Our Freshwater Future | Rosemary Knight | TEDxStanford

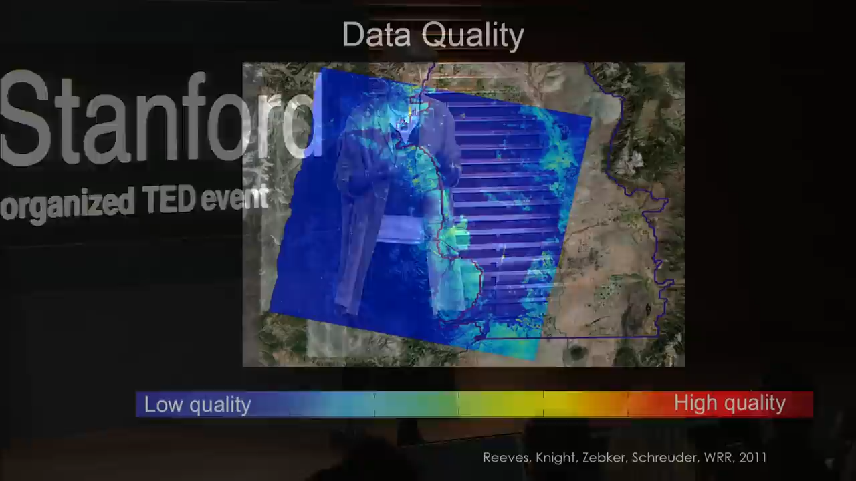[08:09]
This was Jessica Reeve's start to her Ph.D. thesis. Blue is bad, not a great start.